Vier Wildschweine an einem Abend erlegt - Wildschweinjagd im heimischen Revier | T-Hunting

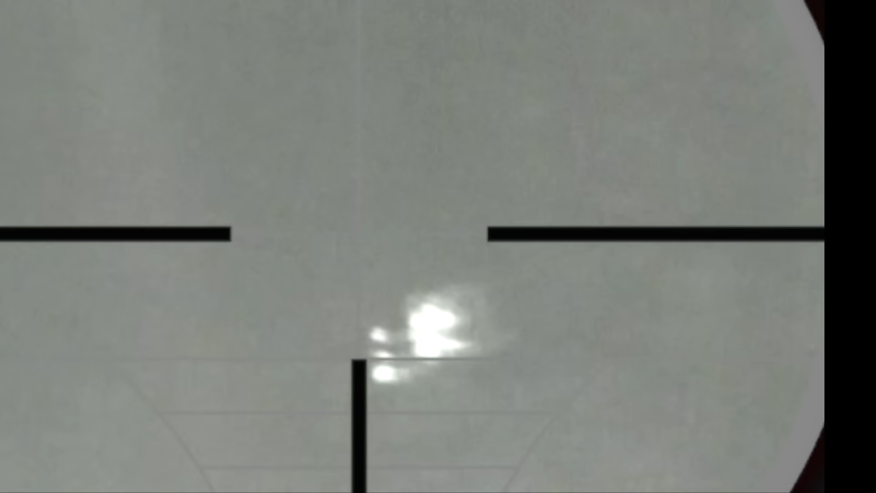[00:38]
Wir haben zwar immer wieder mal gemerkt, dass Schweine bei uns im Review unterwegs sind,
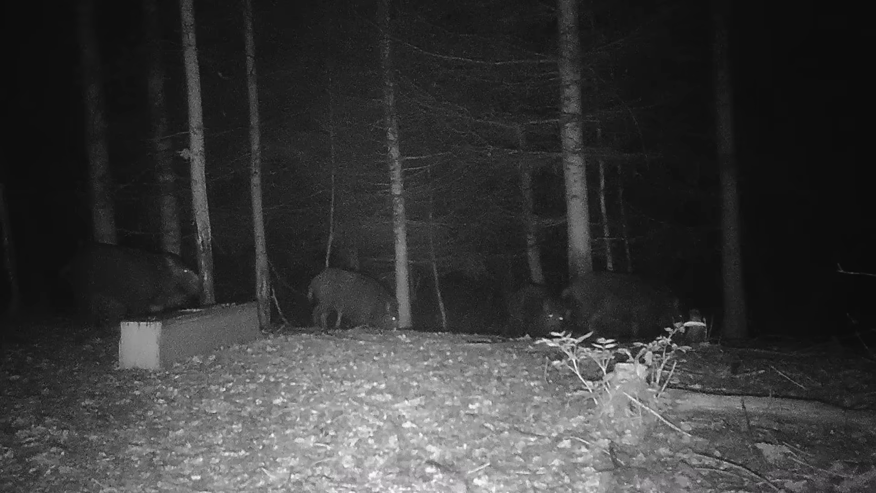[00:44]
doch meistens waren sie zu den unmöglichsten Zeiten unterwegs oder so, dass wir sie erst gespannt haben, wenn sie dann auch schon wieder weg waren.
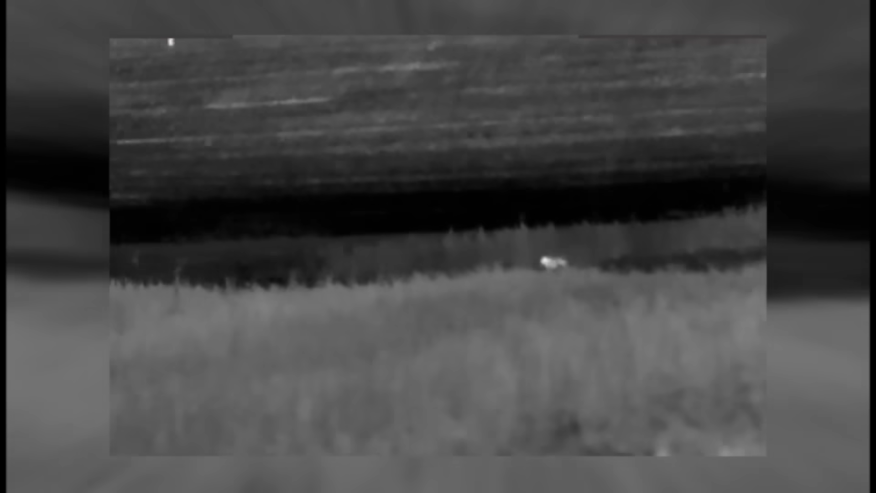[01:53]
Wir machten uns direkt auf den Weg dorthin und schon…
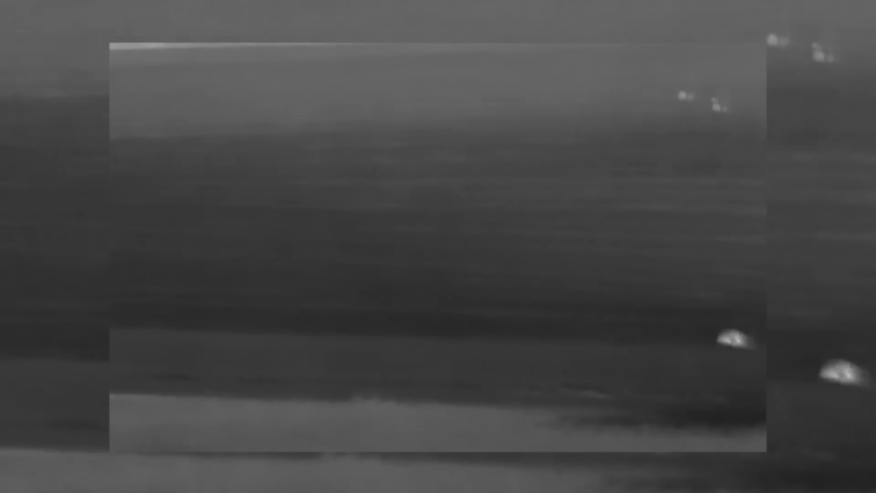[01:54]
Es ist kurz nach halb sechs und noch nicht mal richtig dunkel. Die erste Sau ist schon raus und fängt sofort an zu brechen.
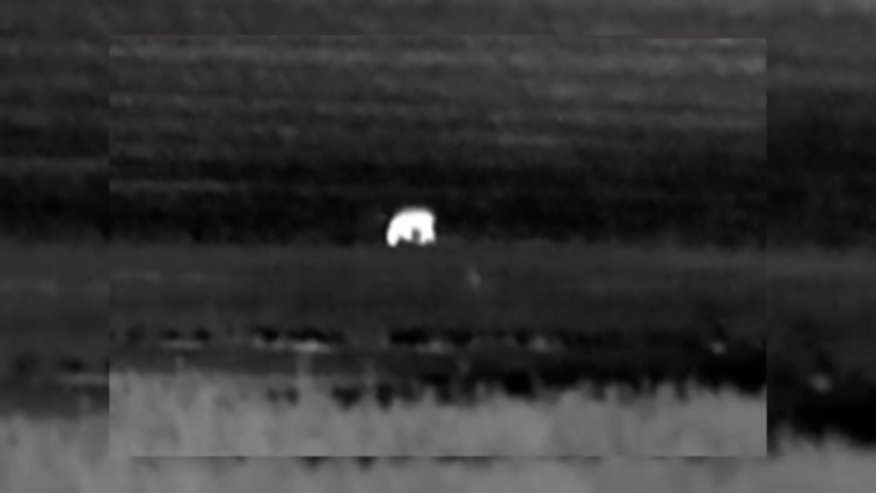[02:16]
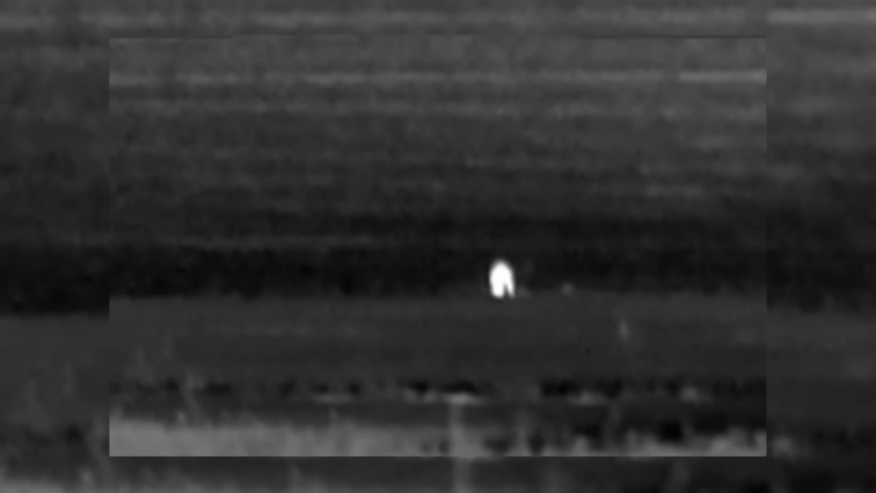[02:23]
Die zweite Sau ist schon raus.
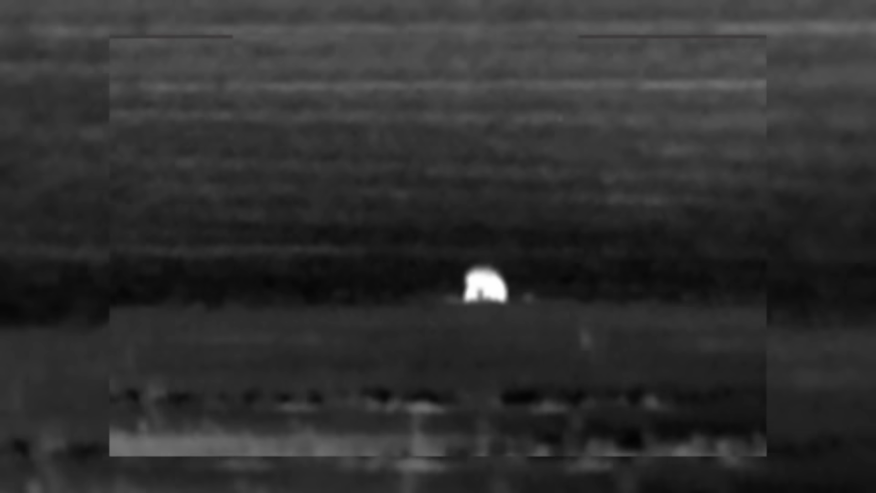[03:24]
Die einzelne Sau konnten wir als Überläuferkeiler ansprechen und so ließ ich sofort auf 120 Meter die Kugel fliegen. Die erste Sau liegt, bevor wir überhaupt am Ort des Geschehens sind.
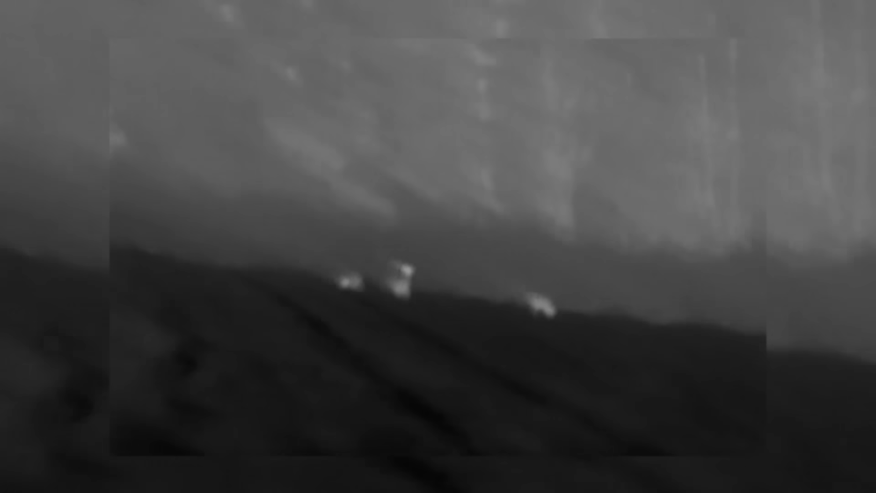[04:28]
Plötzlich steht links Rehwild neben uns auf der Wiese. Allen Anschein nach lassen die sich nicht rausbringen.
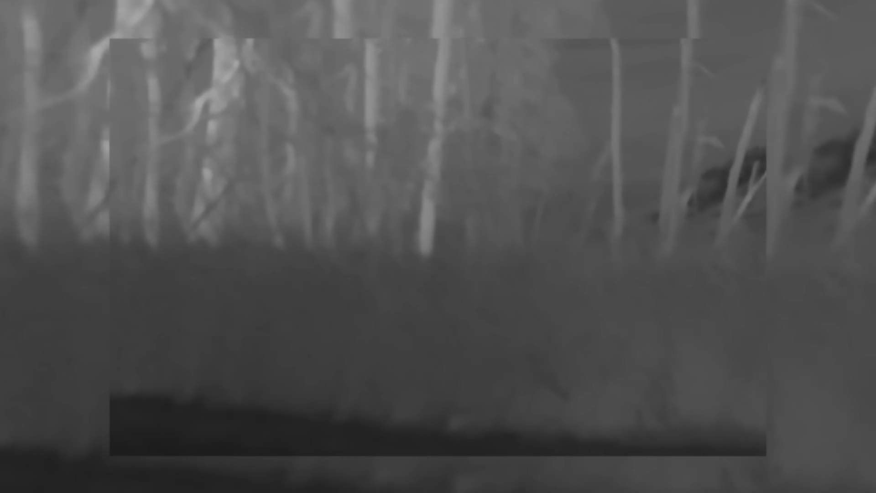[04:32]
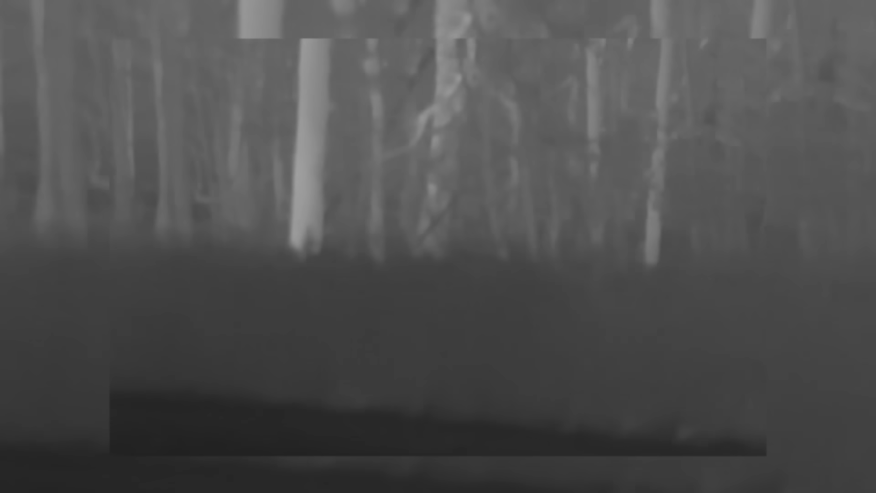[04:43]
Immer wieder grunzt es und auf einmal schaut ein Rüssel aus dem Schilf.
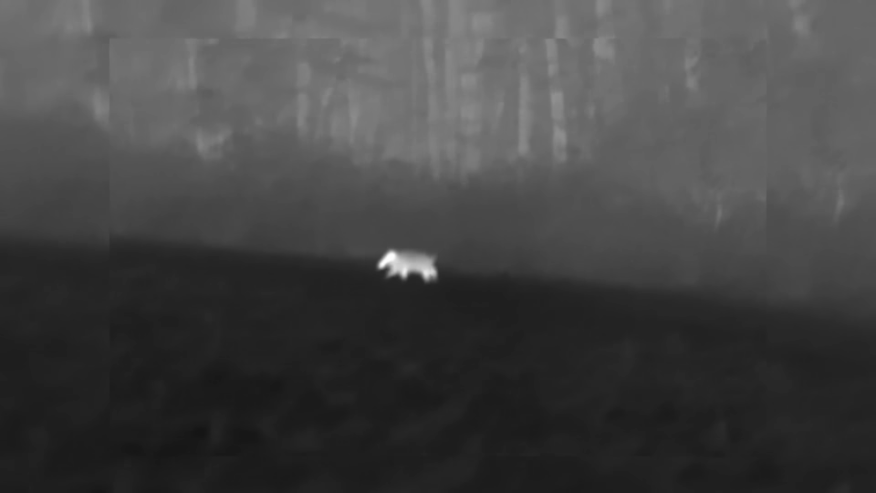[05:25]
Begrunst zweite Sau liegt im Knall. Zwar nimmt das Rehwild sofort reißaus, doch im Schilf bleibt es ganz ruhig.
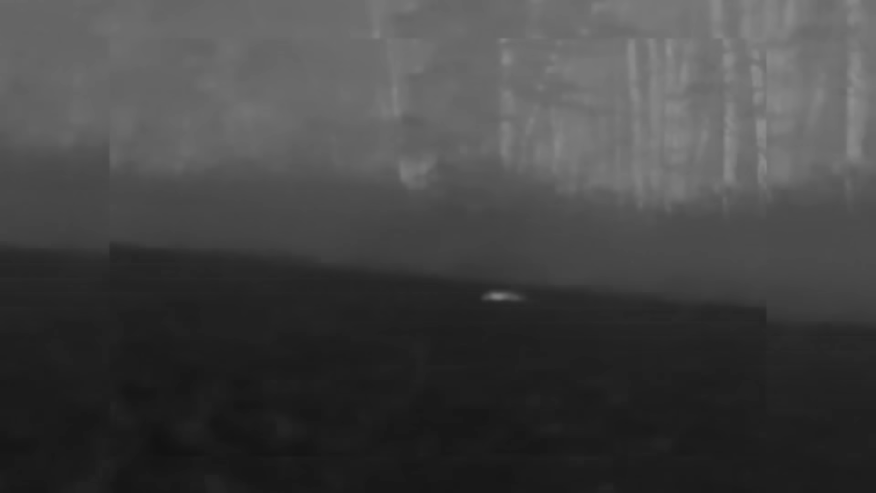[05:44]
Und so ist es, dass keine fünf Minuten später wieder Schweine im Schilf quieken.
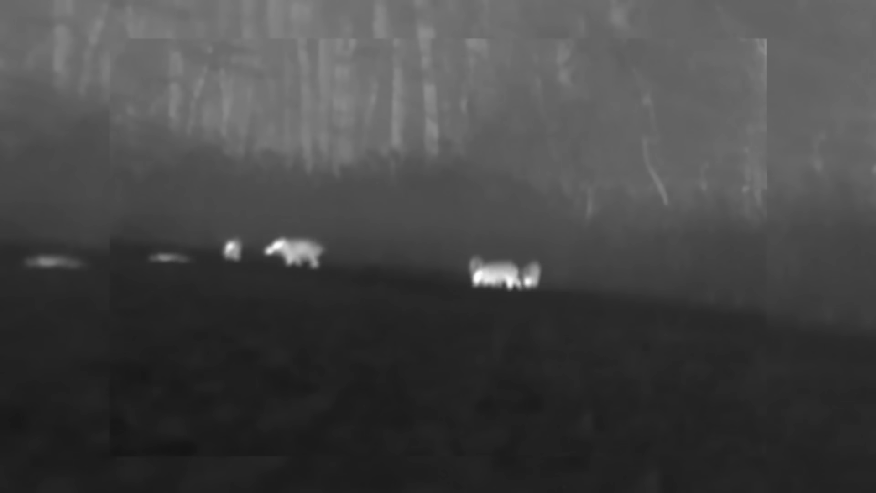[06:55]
Völlig unbeeindruckt von der bereits gestreckten Sau ziehen diese sechs Kameraden auf die Wiese. Zwar mit drei.
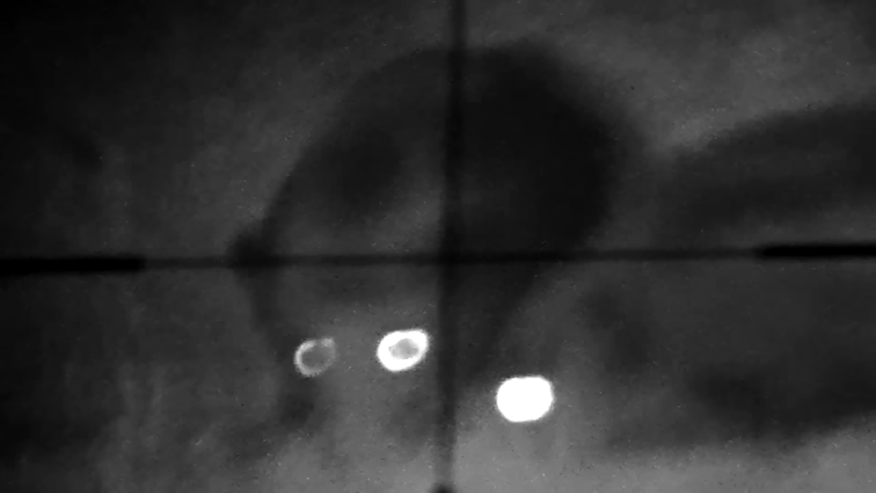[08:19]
Als er zu zählen begann, zogen sich die Sauen vor mir zusammen und ich konnte keinen Schuss anbringen.
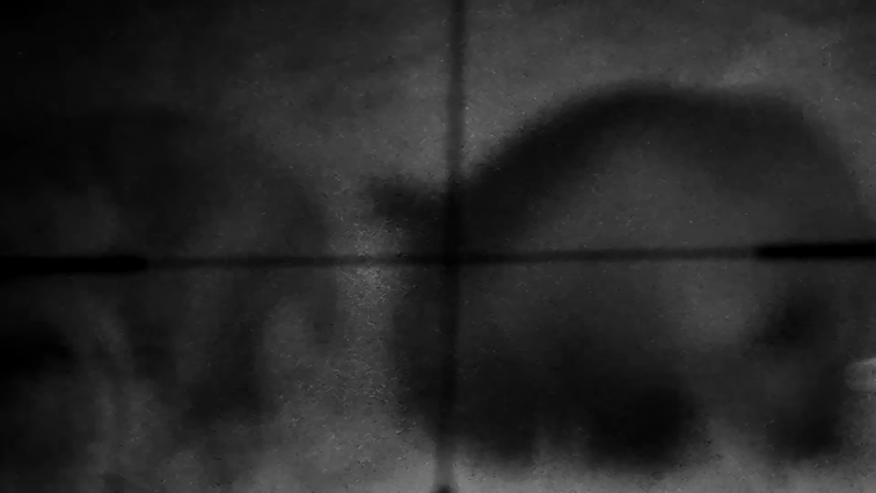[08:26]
Zu groß war die Gefahr, ein zweites Stück zu verletzen oder einen nicht weitgerechten Schuss anzubringen.
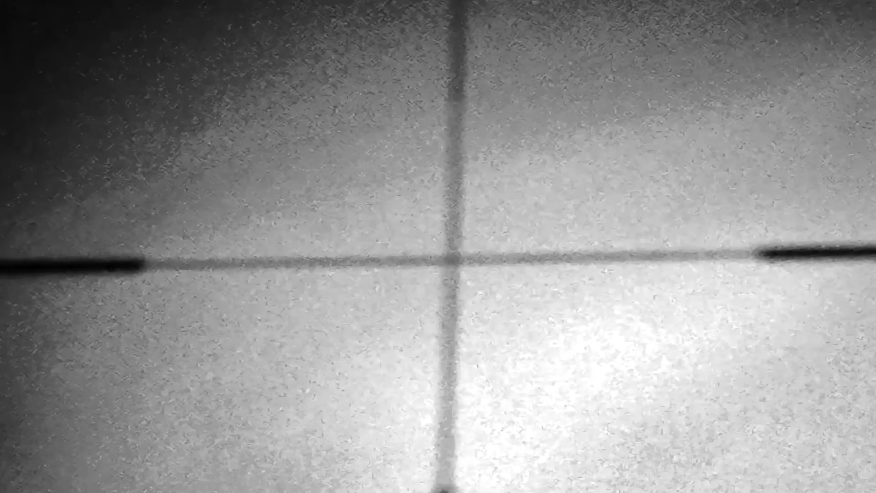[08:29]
Deshalb blieb bei mir die Kugel im Lauf. Die Sau, die er beschossen hatte, ging noch ein paar Meter und tat sich auf der anderen Seite vom Schilf nieder,
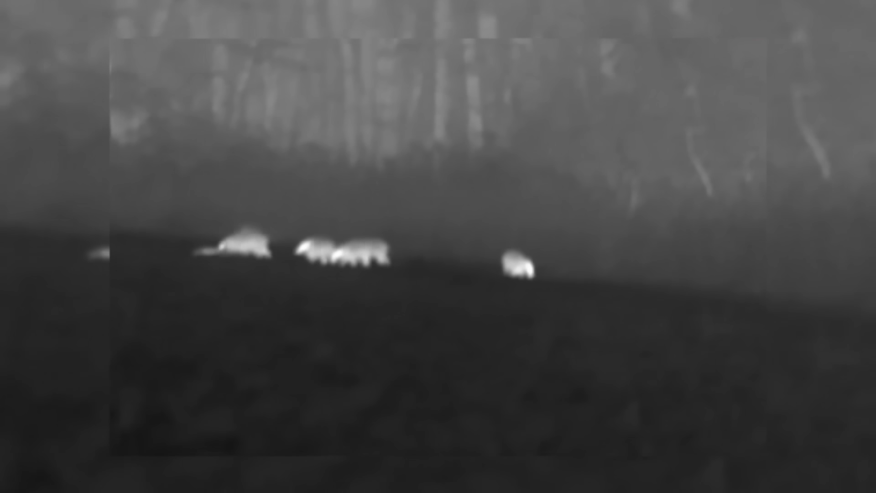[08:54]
20 Minuten später versuchte die Rotte, auf der anderen Seite aus der Zwischenfrucht zu wechseln und kam direkt bei ihm vorbei. So hatte er die Möglichkeit, auch nochmal eine Sau zu strecken.
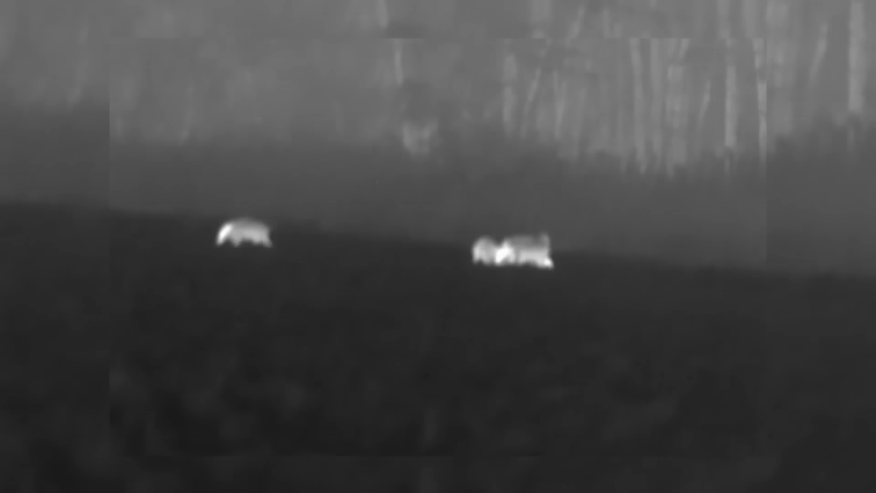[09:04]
Weidmannsheil, was war das bitte für ein Abend, für ein Erlebnis. Vier Sauen und das im heimischen Revier, das hat man sicher nicht alle Tage.